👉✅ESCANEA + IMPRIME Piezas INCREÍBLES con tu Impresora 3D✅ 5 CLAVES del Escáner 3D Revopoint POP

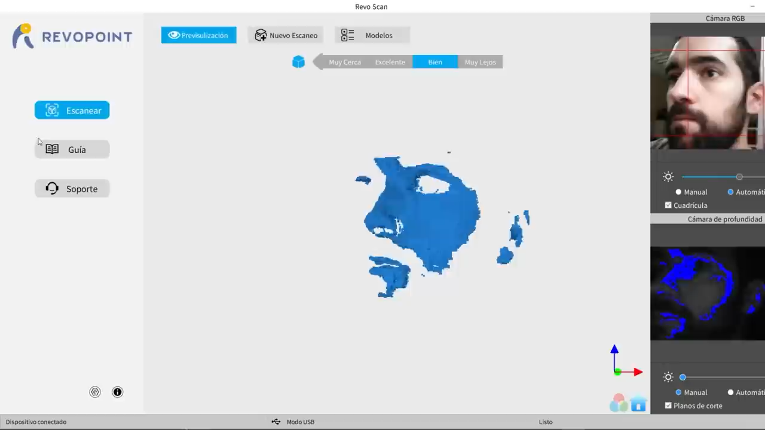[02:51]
La interfaz es muy limpia, muy sencilla. Tenemos que seleccionar qué tipo de objeto vamos a escanear, desde, por ejemplo, un objeto pequeño,
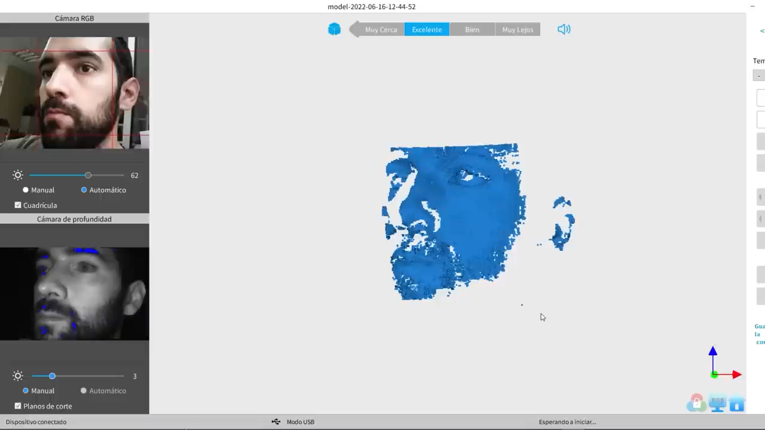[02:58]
un objeto con detalle, un objeto oscuro, una persona, una cabeza. Y en función de eso,
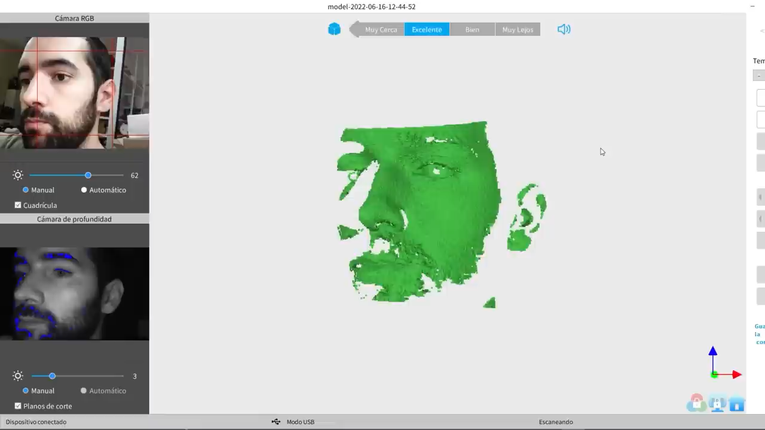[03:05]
ya adaptará un poco los parámetros de la cámara y de los infrarrojos para que sea capaz de detectar las distintas texturas y profundidades. Luego ya simplemente le damos a escanear y empieza a captar imágenes.
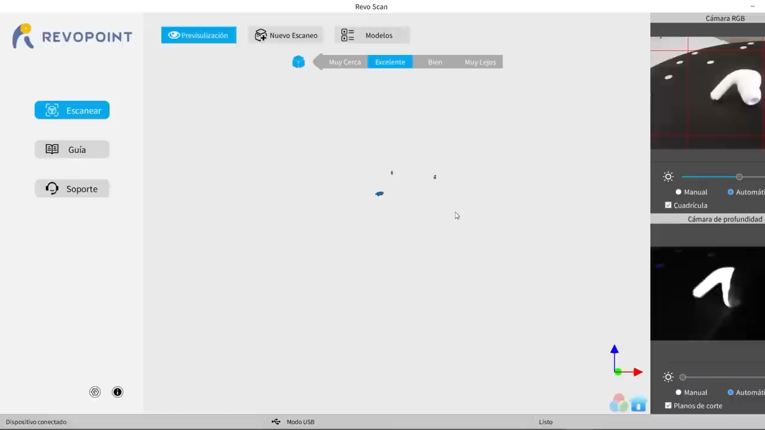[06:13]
¿Por qué? Porque la superficie es brillante y al ser una superficie brillante, digamos que el infrarrojo es como que se le pira un poco, no detecta bien.
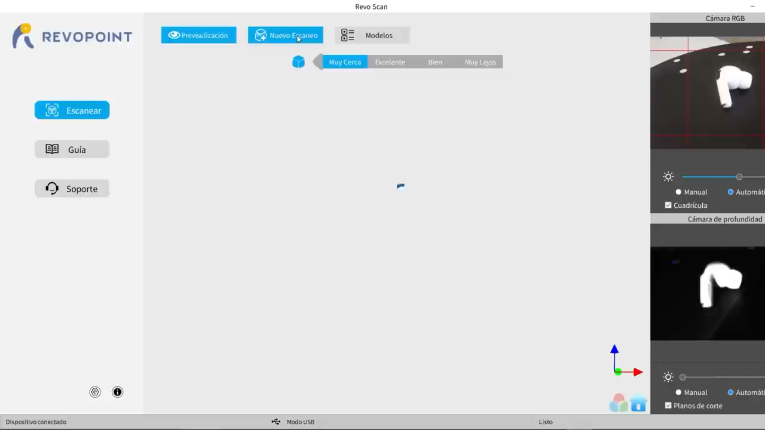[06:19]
Al igual que esto, he probado con mi Tesla.
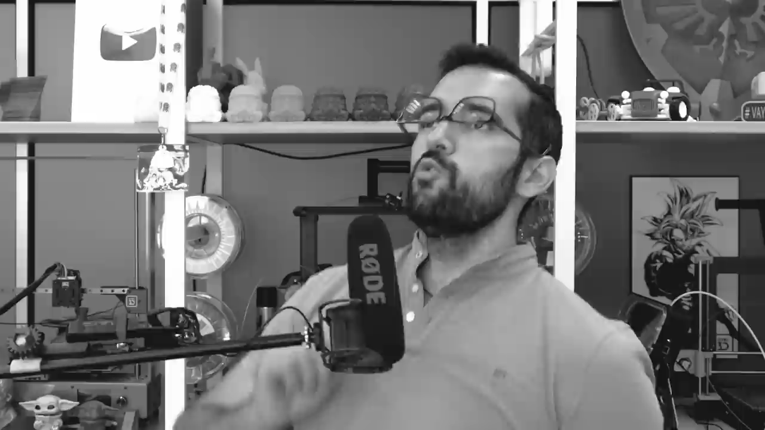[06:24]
¡Uff, millonetis! Ya sabía yo que se estaba podrido de dinero. Con este Tesla.
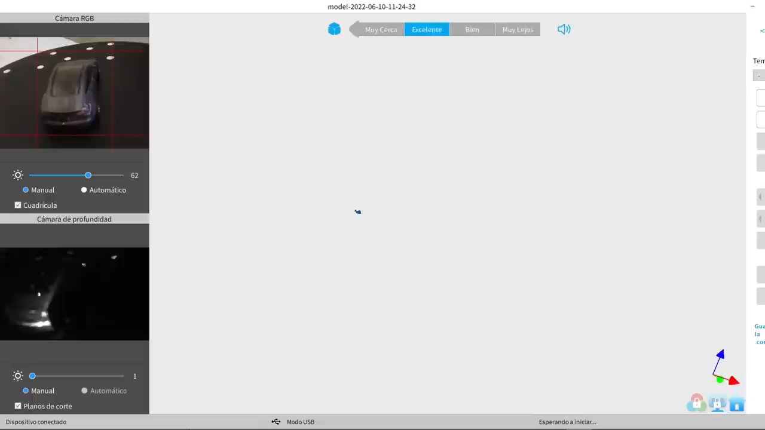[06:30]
He intentado escanear este cochecito de Hot Wheels de aquí y tampoco, le pasa un poco lo mismo que al tema de los Airpods.
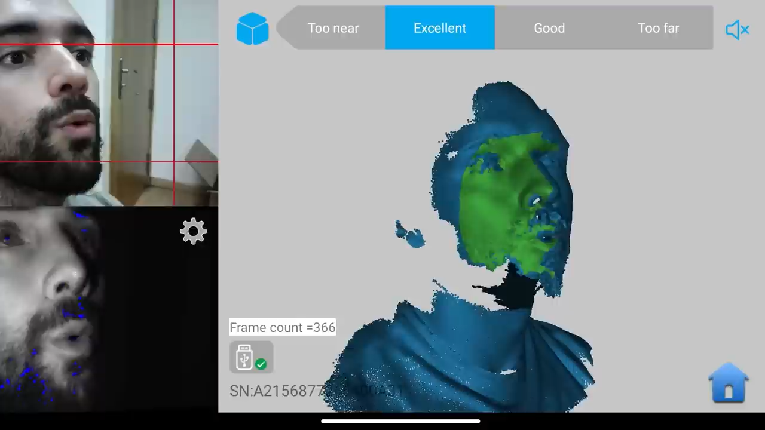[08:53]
Las arrugas, lo que viene siendo las facciones, todo eso muy, pero que muy bien.
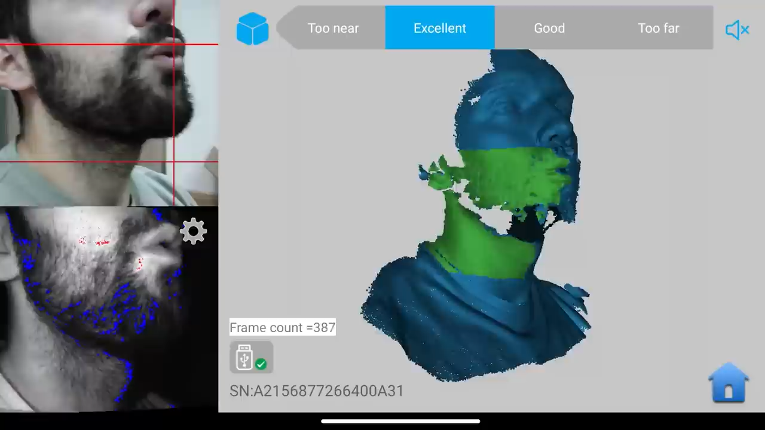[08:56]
Si es verdad, como siempre, los escáneres pinchan en algo, las partes negras.
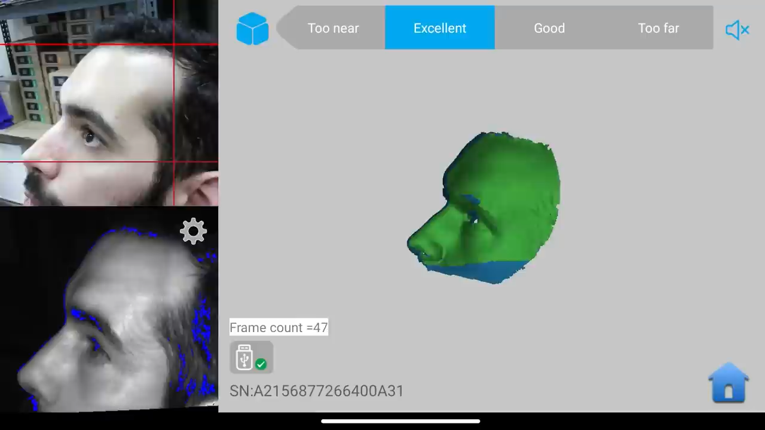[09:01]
En este caso, mi pelo, que es muy negro, en este caso no es capaz de pillarlo, incluso con la barba,
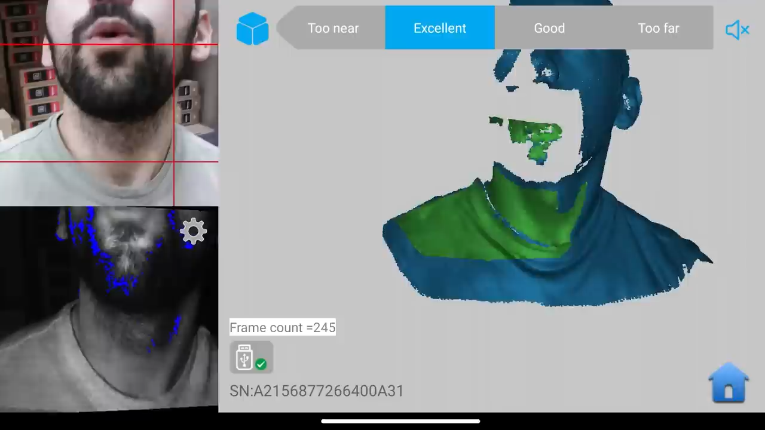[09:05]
y eso que la llevo recortada, se perdía bastante y de hecho veréis zonas en las que la barba no termina de salir del todo bien. Me podría haber afeitado, pero no quería.
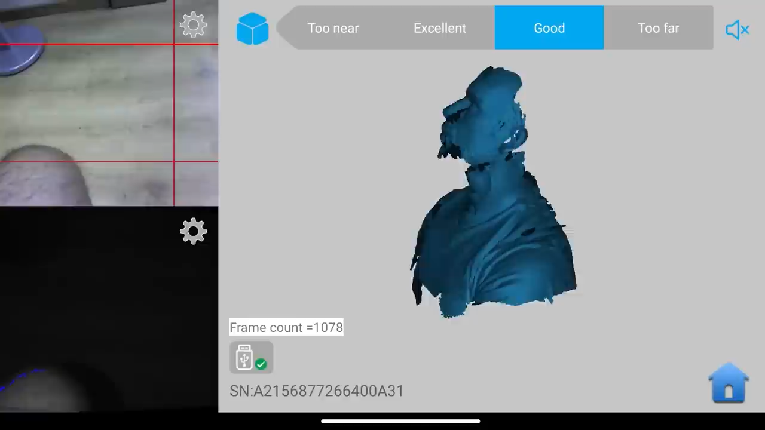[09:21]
sobre todo si son zonas muy oscuras, siempre se va a rayar un poco.
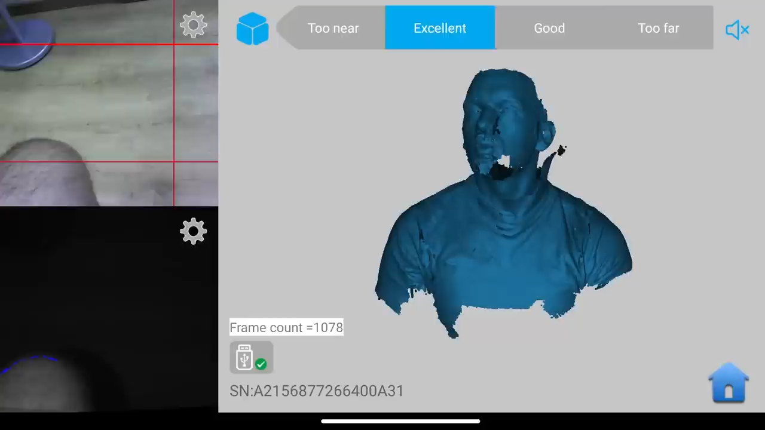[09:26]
Aquí utilizamos un truquillo que vimos que funcionaba relativamente bien que era poner la habitación completamente a oscuras y utilizar el modo de escaneo oscuro,
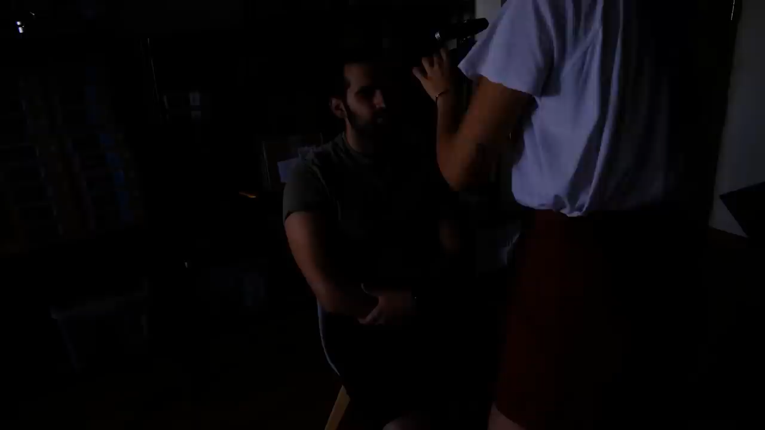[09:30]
el cual sí que es verdad que ahí captaba bastante mejor el tema del pelo, la barba y tal,
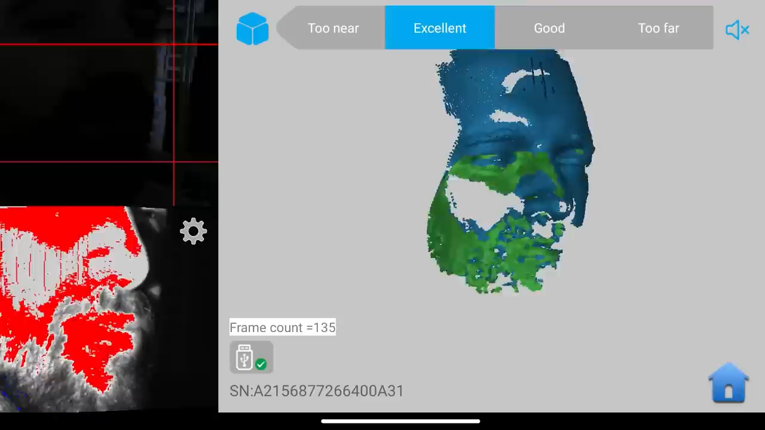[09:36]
aun sin ser perfecto, lo pillaba bastante bien. Pero sobre todo lo que es la cara, mis facciones, las captaba muy, muy bien y me gustó mucho, sobre todo lo fácil que es conseguirlo.